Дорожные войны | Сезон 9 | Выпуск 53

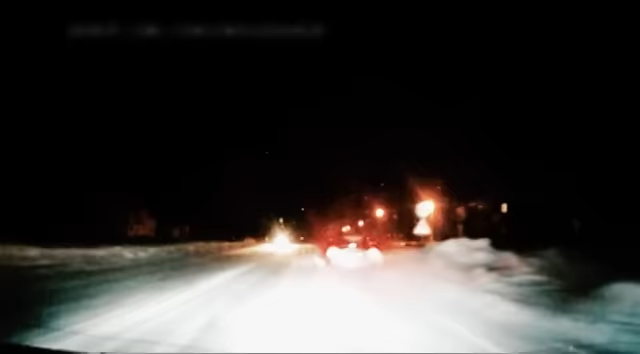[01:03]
Погоня за пьяным водителем едва не закончилась для инспектора ДПС Республики Коми серьезными увечьями Нарушитель несколько километров провез его на капоте своей машины, после чего на огромной скорости сбросил на дорогу
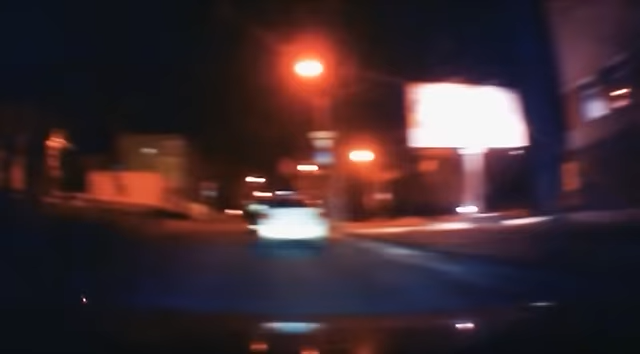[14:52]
Автомобиль «Тойота» промчался мимо полицейских Хабаровска Со скоростью 150 км в час Не сбавляя хода, нарушитель стал скрываться от преследования экипажей ДПС Патрульные приказывали льхачу остановиться Но он их игнорировал Останавливайся! 9-7-8!
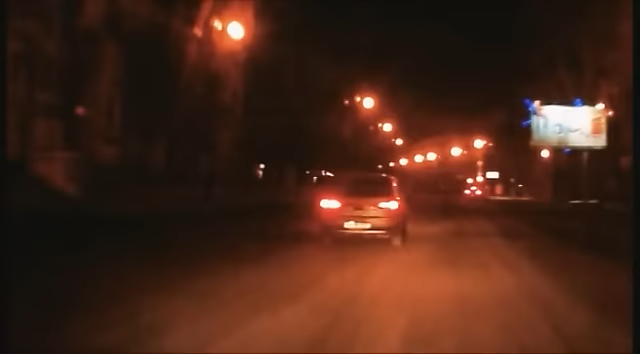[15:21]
Останавливайся! Опасность, что нарушитель спровоцирует аварию, становилась все сильнее Водитель иномарки двигался по встречным полосам
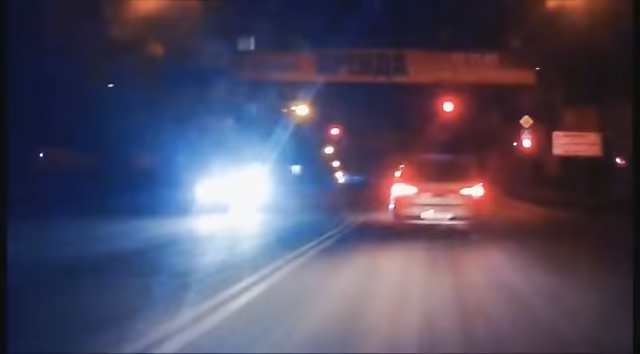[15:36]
и проезжал светофоры на красный сигнал На красный пошел серый, что получает ждет вокал с воротом В сторону куда идет? В сторону бульвара, по встречке идет! В «Тойоте» ехали двое пассажиров – молодой человек и девушка Судя по всему,
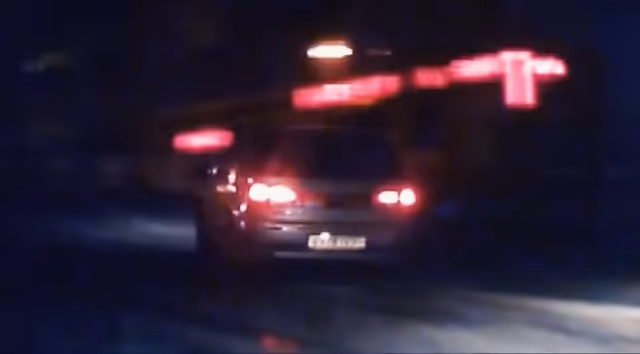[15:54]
никто из них не пытался повлиять на водителя и уговорить его остановиться Опять навстречу уходим! Один из экипажей ДПС не упускал «Тойоту» из виду Но внезапно у нарушителя появился шанс исчезнуть из поля зрения